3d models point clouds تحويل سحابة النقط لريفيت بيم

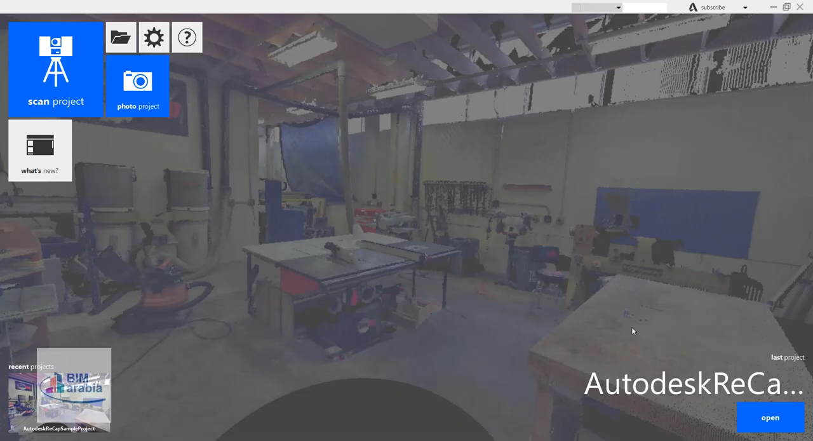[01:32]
الطريقة اللي يدوية خالص متغر لسعانة بأي حيلة أو بأي حاجة
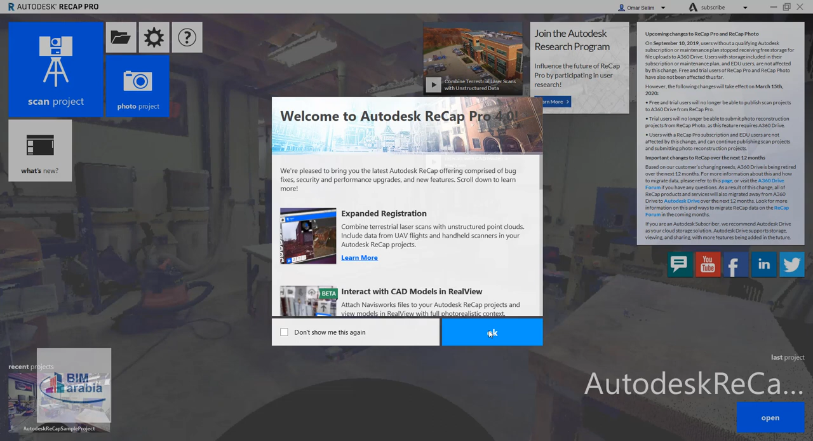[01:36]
ده برنامج Recap
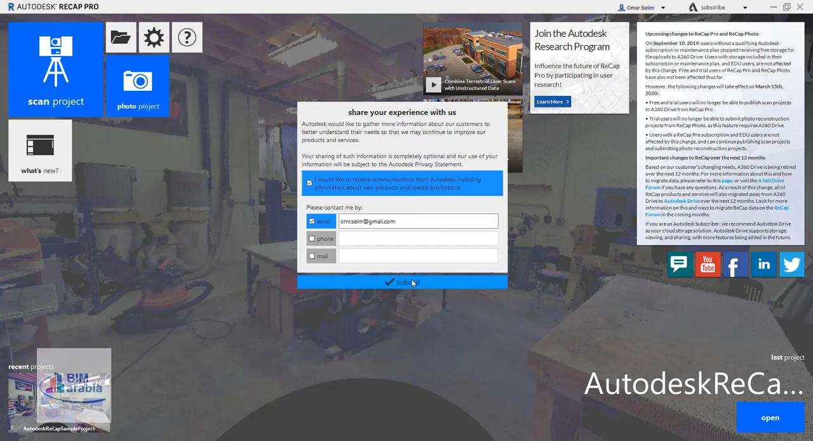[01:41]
تقدر تفتح مثلا هو ده هو مثلا
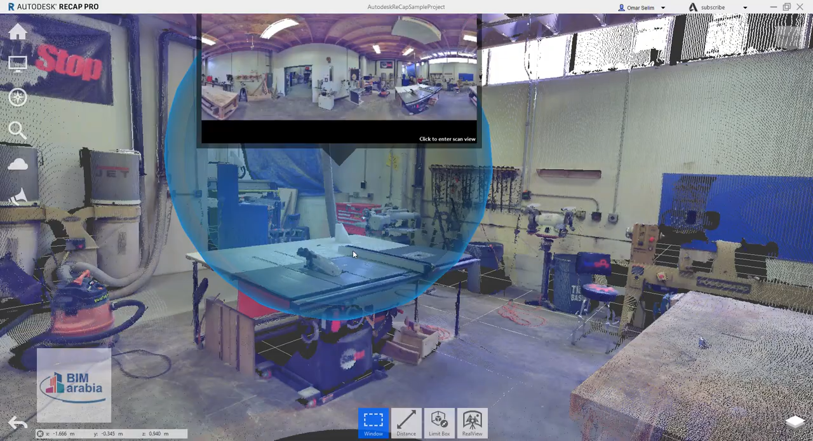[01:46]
الجهاز بتاعة DataScan كان موجود وبدأ يلقط النقط خلي بقى يجديب المبنى
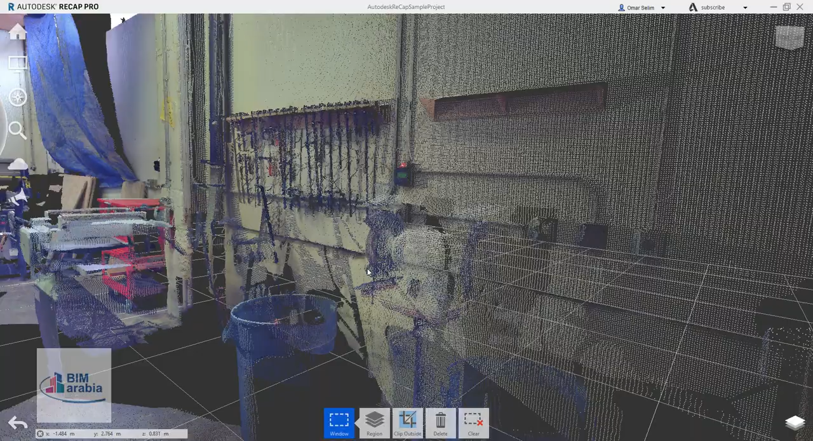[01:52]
ده النقط ده عبارة عن ملايين النقط تربز مكوانا من نقط كترا جدا
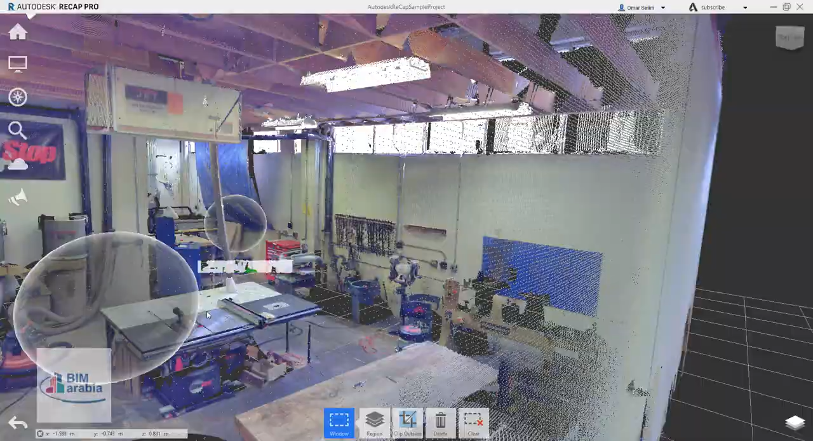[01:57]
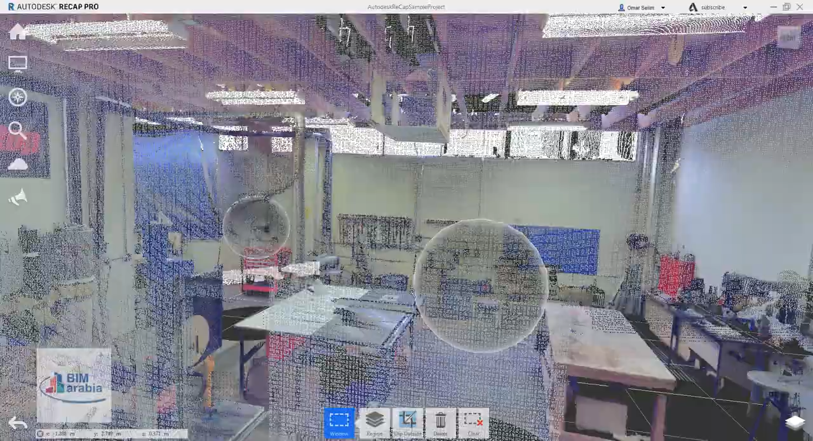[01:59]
هو عشان ياخد الصورة أفضل في المنضحات الجهازين
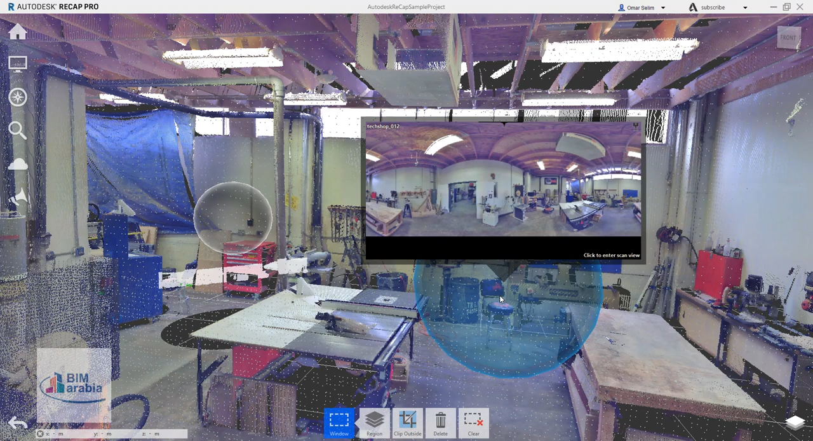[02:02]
الجهاز هنا وجهاز هنا ويبدأ ياخد الرؤية ممكن الجهاز ده ما يشوفش حاجات
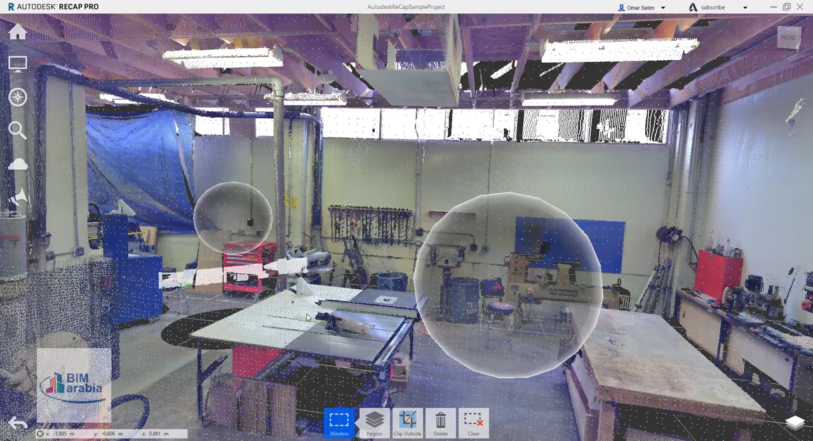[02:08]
اللي هي وراء التربزة الجهاز التامي يلقط لي المعلومات ويديها الطريقة نعم بشكل جهاز
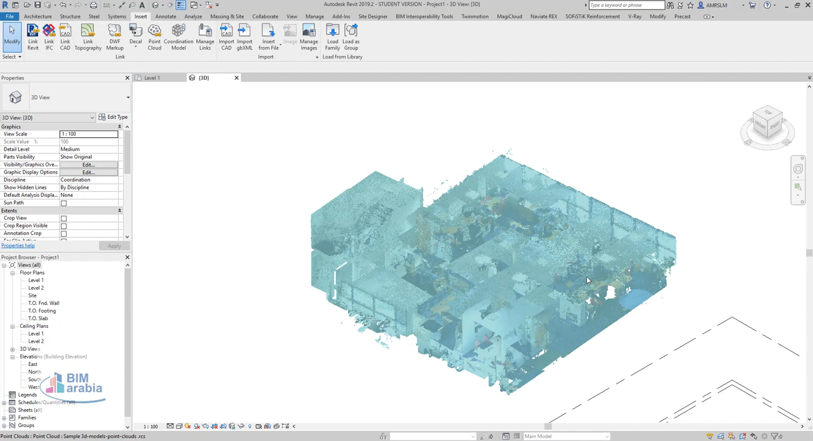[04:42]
طيب انا اول حاجة اعملها ان انا ازبط الليفل بتاعي يعني هاجي هنا من
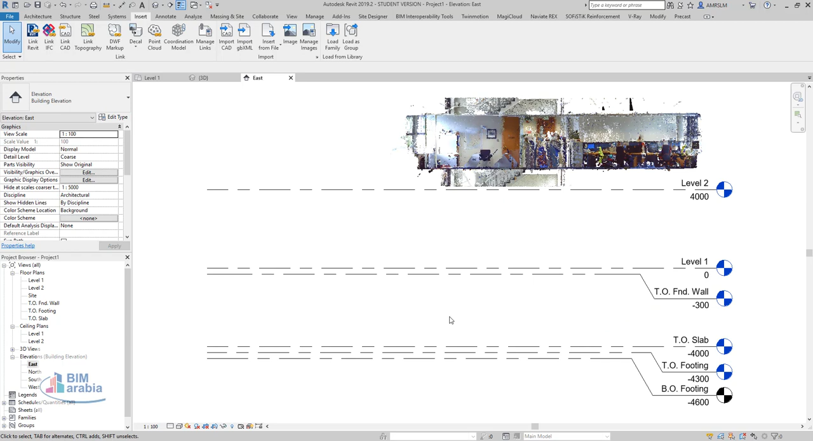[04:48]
اسم طيب انا دهاتي محتاج ايه محتاج ان انا احط الليفلات اللي
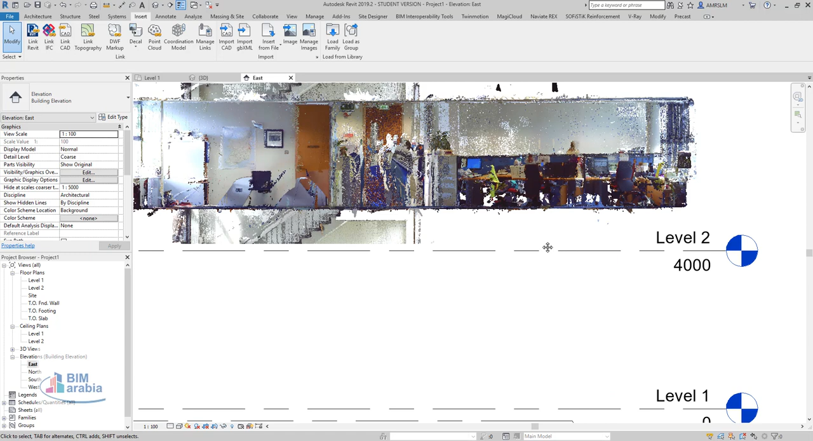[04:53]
هبدأ اشتغل عليها حاولة ايه يكون احصول الامسال لانه يحتاج الليفلات بتاعته
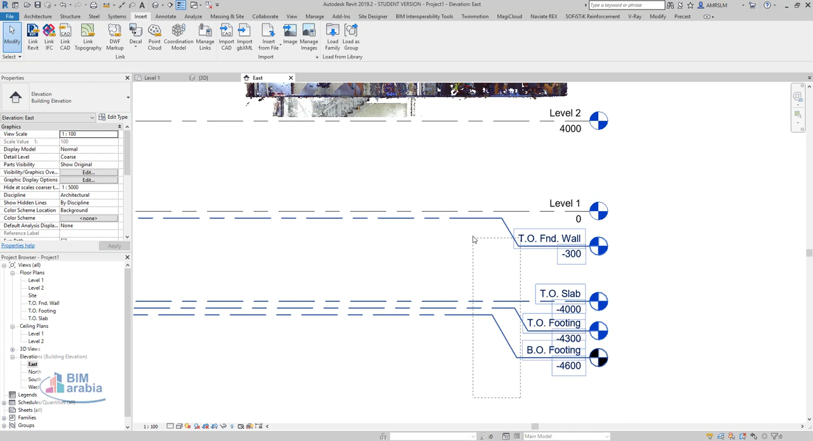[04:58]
مثلا ايه انا محتاج مثلا ين
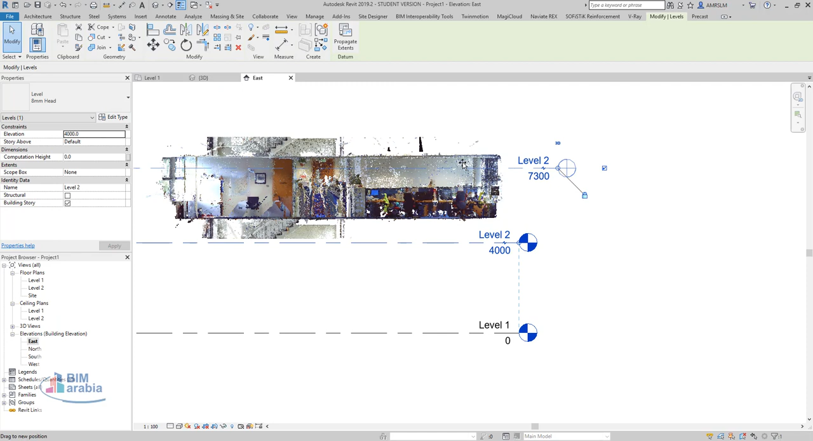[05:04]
baskets احطاقه مرة اخر مثلا وهبدأ ازبطه ده اللي سيبقى فيه ده الليفل دوت هبدأ اسحبه من هنا
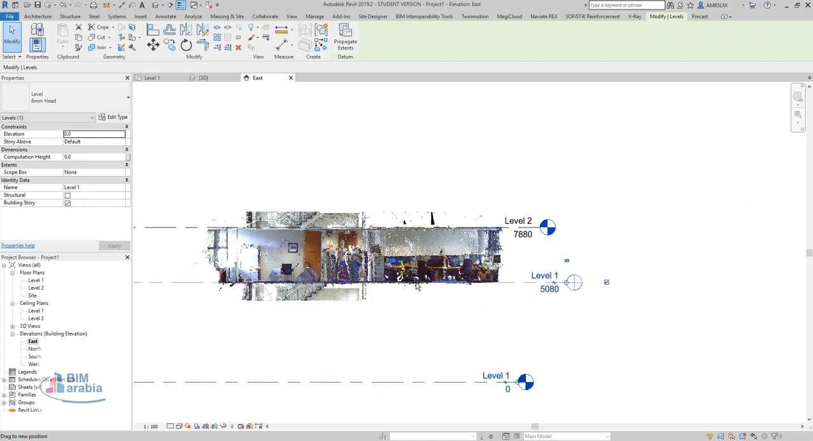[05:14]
لهنه يبقى انا اضبطت كده ايه اول لبل ايه ممكن ابدأ اضبط لبلات تانية اه خلا بقى اكوا اعرفون انت المميه هي بالزبط
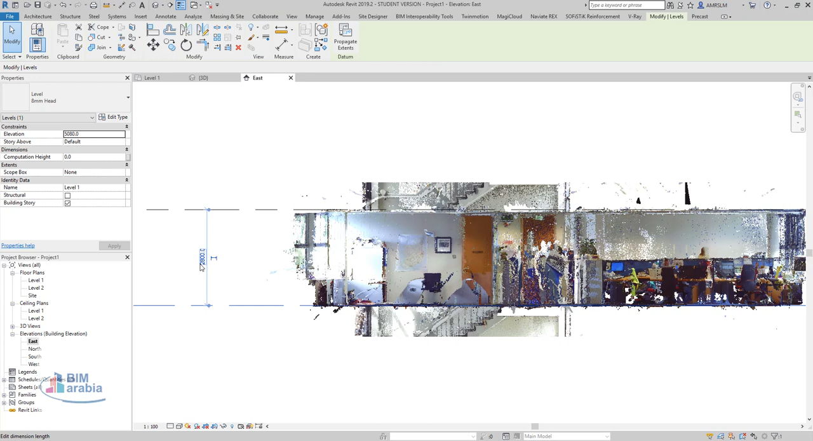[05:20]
حلوه طيب هابدأ اسحب مثلا دوت عند كده لليبل تاني للجزئية دي مثلا لو انا عندي جزئية
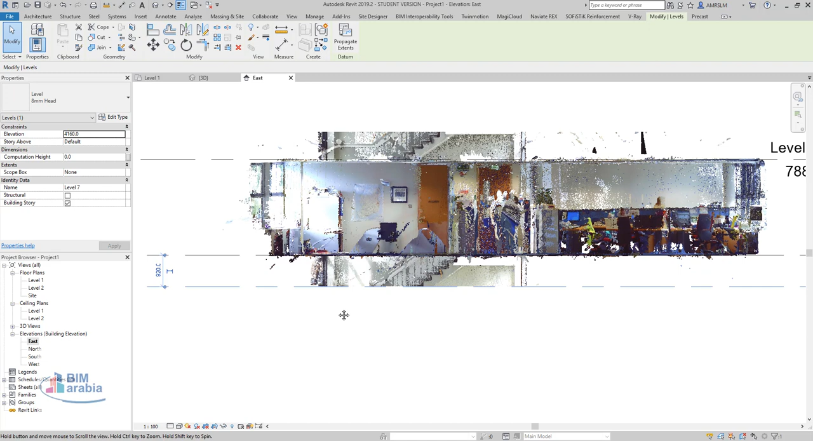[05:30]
على فكرة دول مش لبل دول جزء تكملها للسلم يعني اللي زر سكان لقط جزء تحت وجوز فوق فدوت عايز احطم حطم مش عايز احطم متحطمش طيب انا مثلا عايز اخش على لبل 1
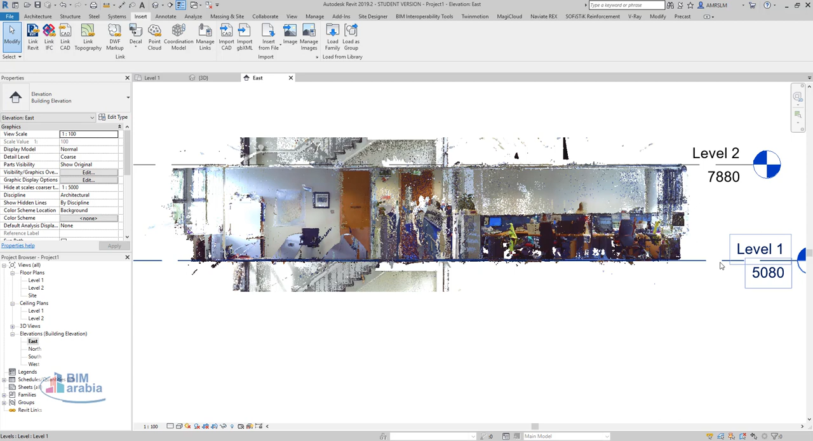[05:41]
ممكن تسحب الموضل ده وتخليه على زيرو لو انت حابب انت خبدا زيرو وتسحب الموضل ده وتنزره معاك ما فيش هيا مشكلة خلصة
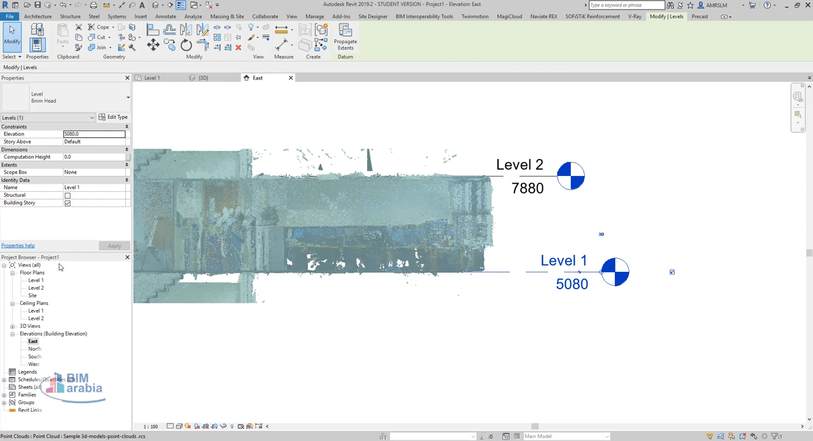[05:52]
طيب خلاني اخش كده على لبل 1 طيب في مشكلة بقى اللي هو ايه
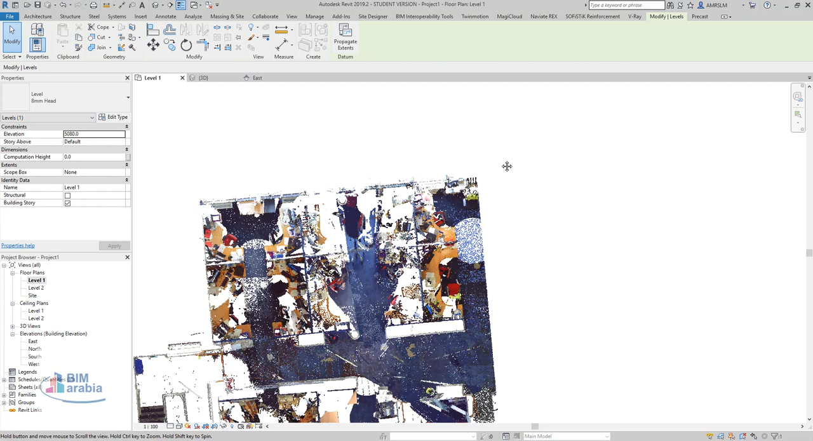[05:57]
الزاوية ديت الزاوية دي ميلة شوية طب انا همحتاج ان انا اضبطها هنيجي هنا لمنش وتبدأ تقول له انا عايز الف البروجيكت نورس بش الترو نورس البروجيكت نورس طيب انا دا بتعمل ايه هقول له هاتلي من الروتيت انا عايز ارسم ليلة عشان اضبط الاتجاه بتاح ولكم مثلا الليلة بالشرف الاتجاه
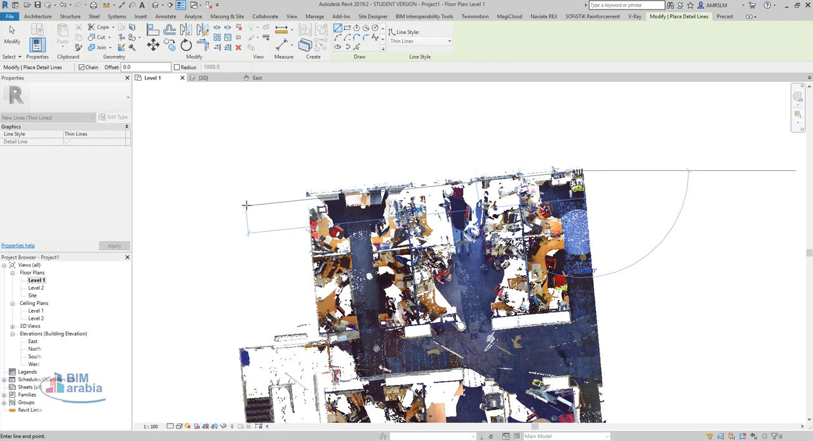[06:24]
تعمل اه هاتلي
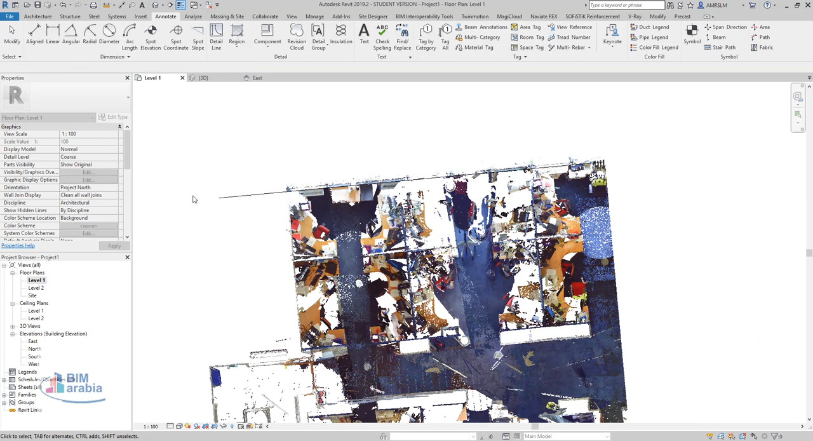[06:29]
من البروجيكت
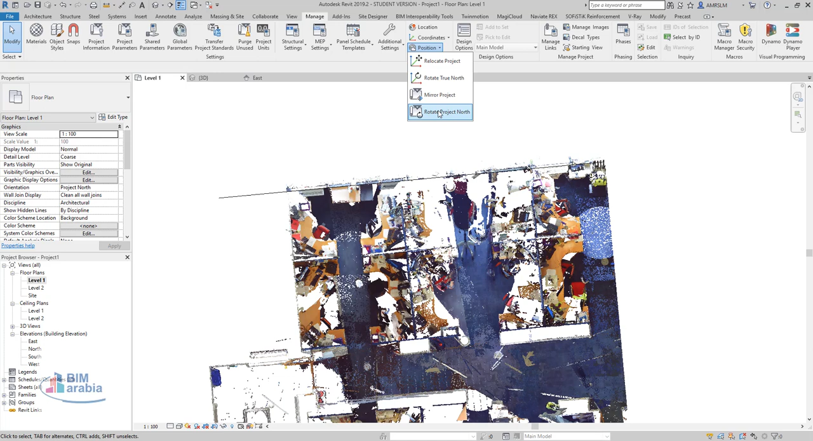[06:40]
نورس البروجيكت نورس البروجيكت نورس ارسمي وبدأ يأخذ الزاوية وزبطنا البلاد كل الكلام ده ماخدش
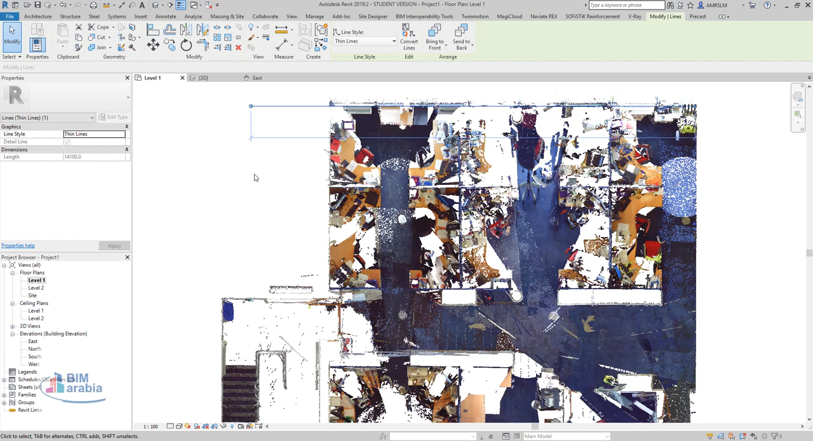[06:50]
مننا ثواني نبدأ بقى نرسم الحواية
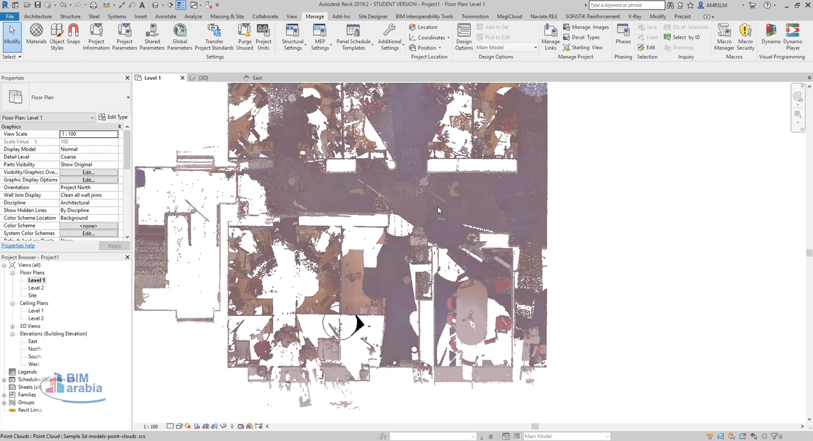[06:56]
نرسم الفلور
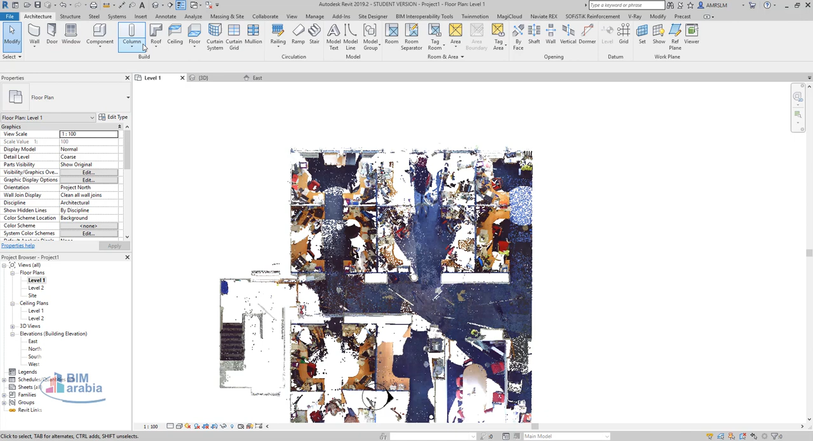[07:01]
هاجي هنا من ارتكشار وأقول له انا عايز ارسم الفلور وهبدأ ارسم الفلور